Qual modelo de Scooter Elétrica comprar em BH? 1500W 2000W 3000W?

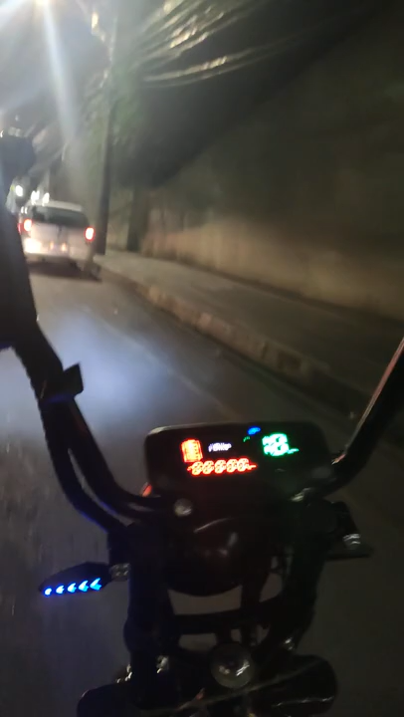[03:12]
Mas não só porque eu tenho, mas porque realmente, quando a gente vai comparar os modelos,
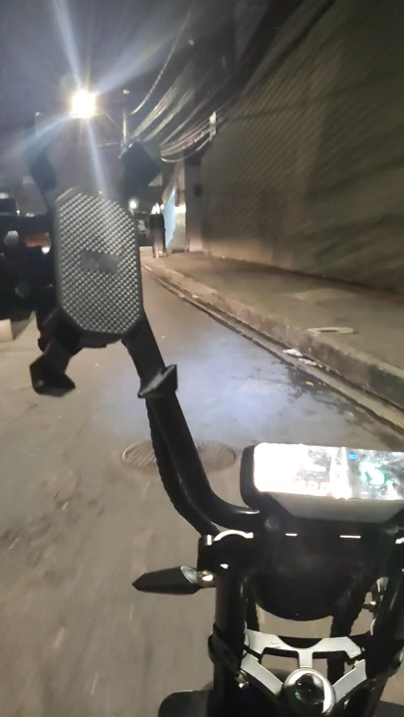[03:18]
a gente percebe, vocês devem estar percebendo aqui que eu estou fazendo um trajeto aqui que tem uma subida forte,
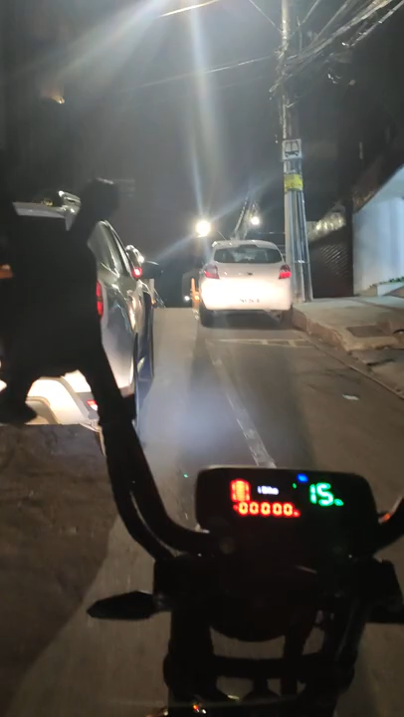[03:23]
que é do lado aqui do Madre Tereza. E ela se apresenta com um desempenho muito bom, mesmo a gente pegando uma inclinação muito forte, né? Essa minha MC20, ela está mais ou menos agora, nós estamos em maio, 15 de maio de 2022.